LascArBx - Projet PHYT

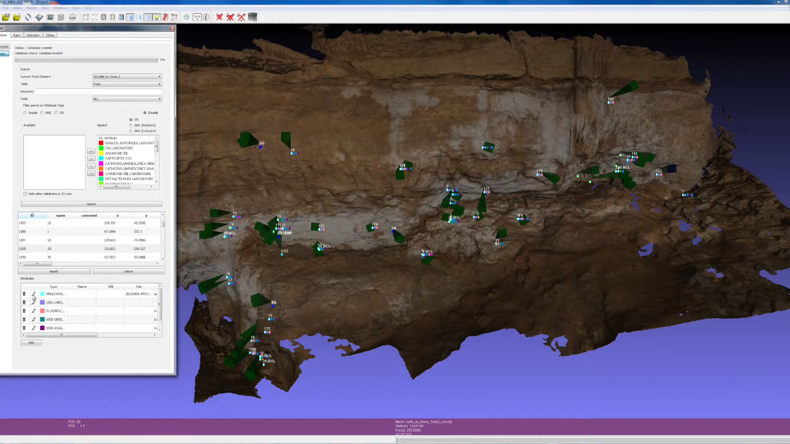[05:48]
Et il nous est très utile puisqu'on va pouvoir pointer précisément en trois dimensions,
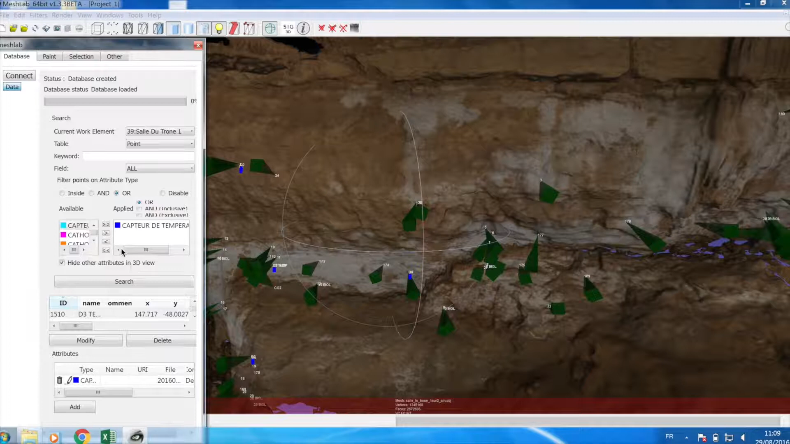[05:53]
sur des endroits et stocker les données relevées par chacun des membres de l'équipe.